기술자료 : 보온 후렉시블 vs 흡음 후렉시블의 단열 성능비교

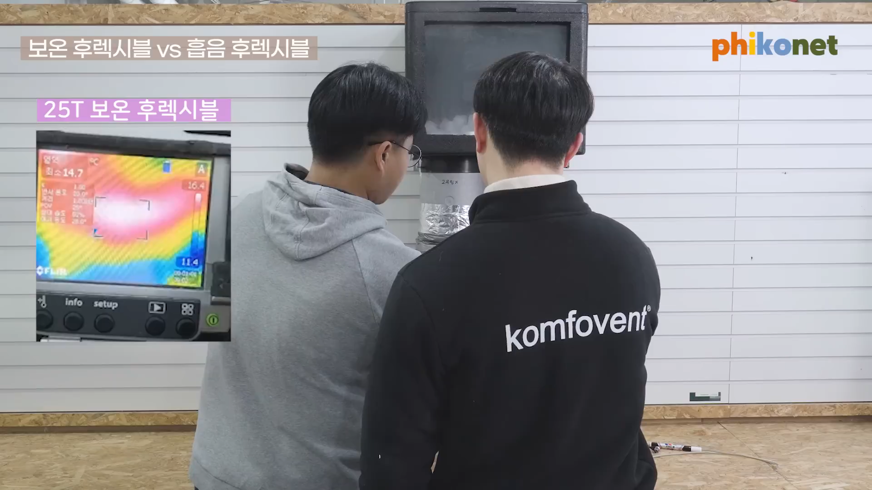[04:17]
붙은 부분 대략 한 15도 정도 됩니다 그리고 이쪽은
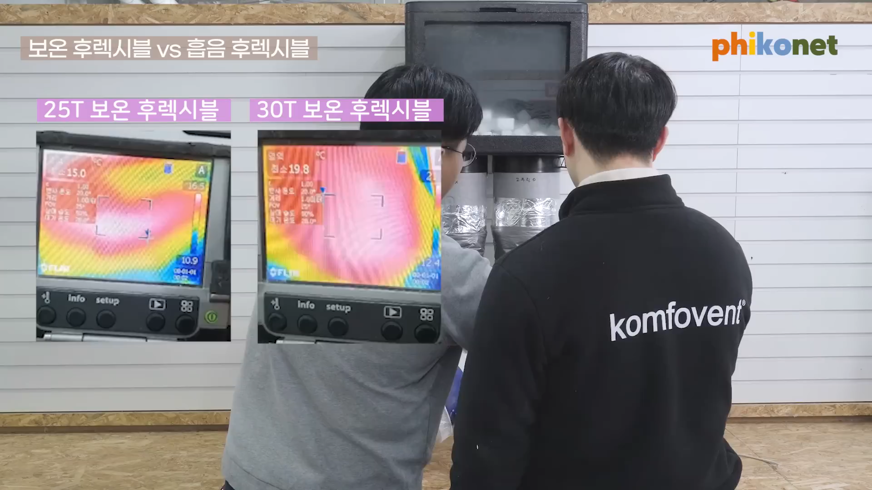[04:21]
19도 정도 되고요 19도 20도 왔다 갔다 해요
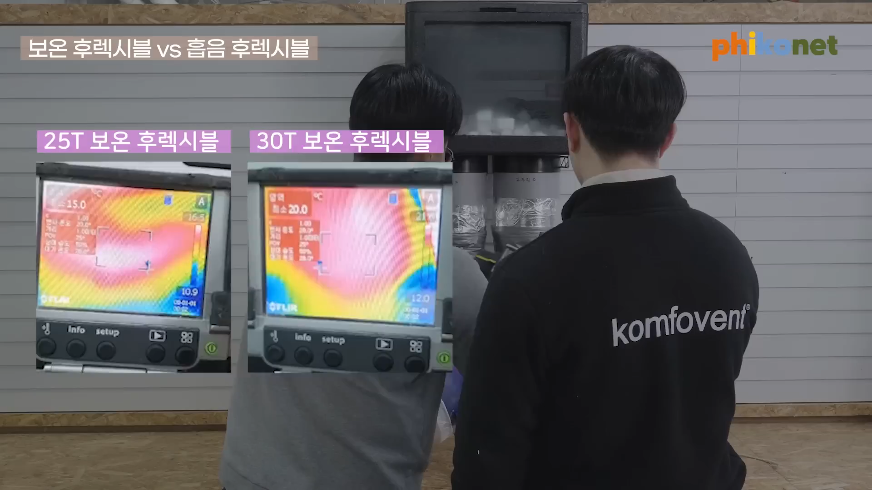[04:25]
자 이제 피크는 여기 크붐 후렉서블이죠 지금 여기가 제일 뜨거운
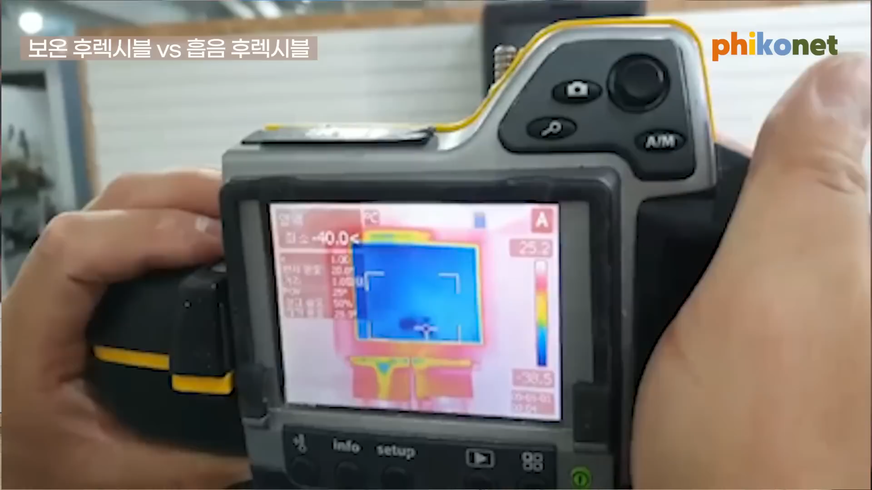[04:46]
40도 정도 됩니다 드라이아이스 온도죠 그리고 이
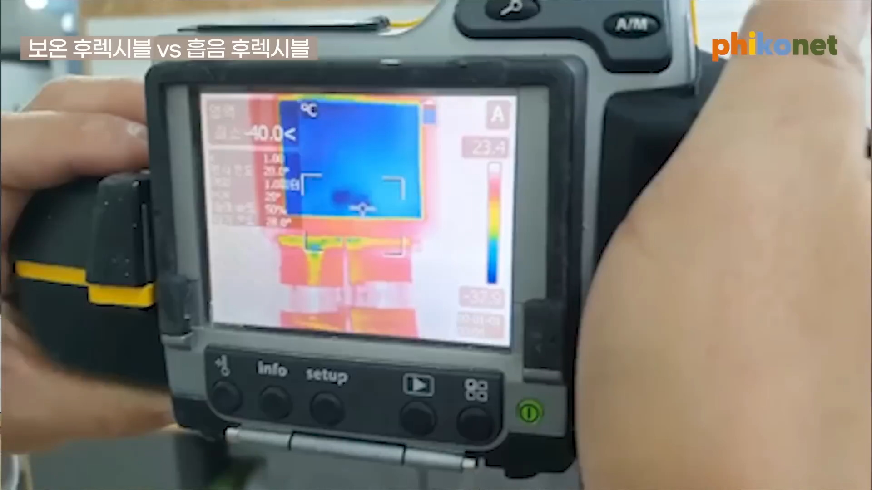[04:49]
아래쪽으로 내려와서 양쪽에 보온 후렉서블 그리고
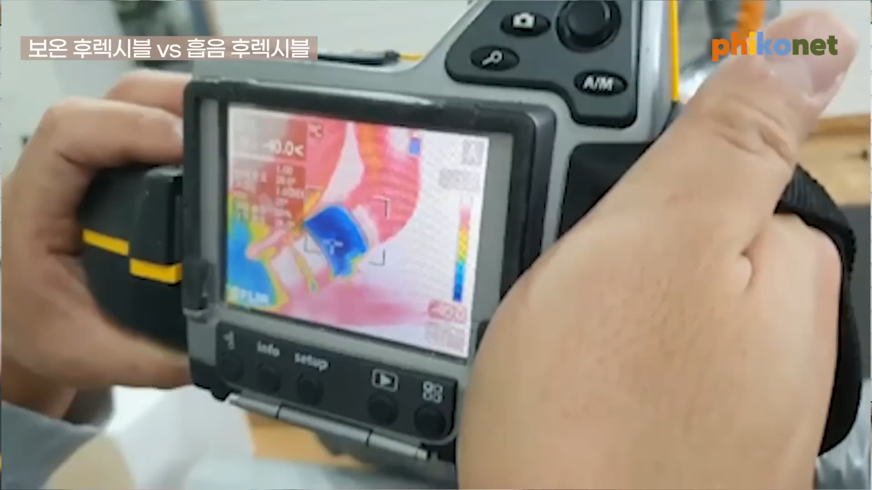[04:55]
팬은 영하 40도예요 팬의 표면은 알미늄으로 돼 있고 당연히 영하 40도로 떨어지겠죠
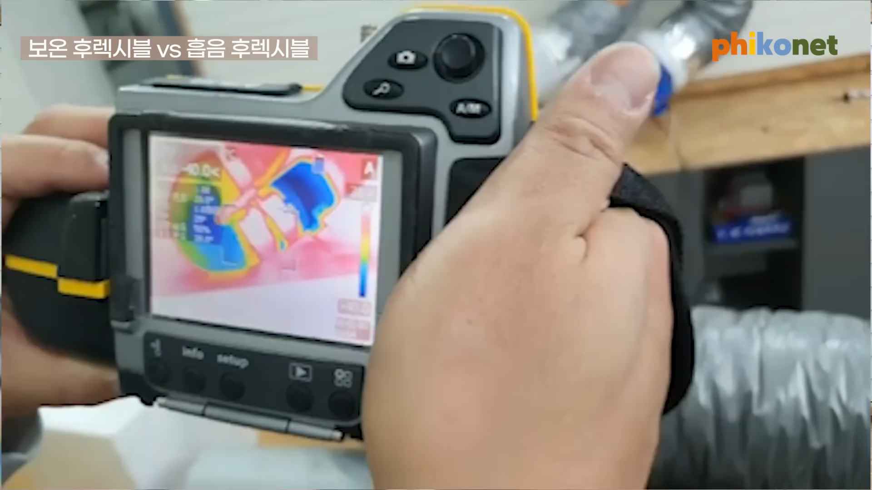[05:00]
그리고 이 흡은 배관은 영하 30도입니다 영하 40도
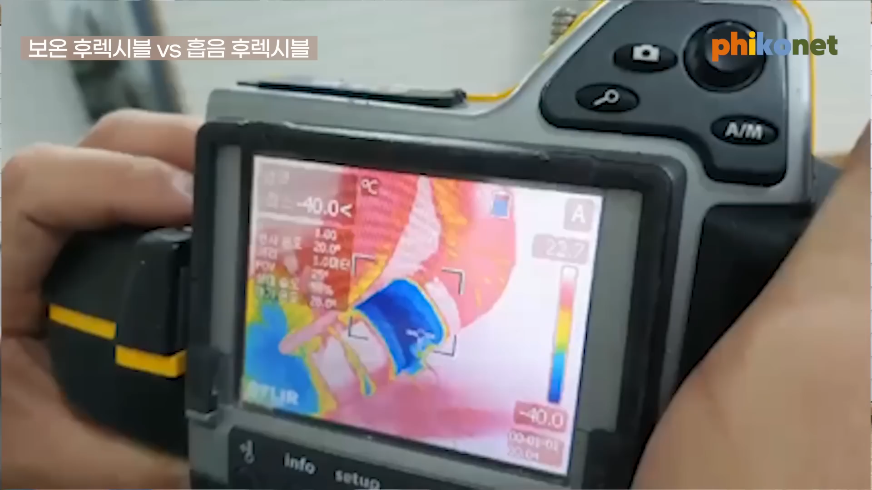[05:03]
여긴 그래도 얇은 솜이라 여긴 영하 31도 됐어요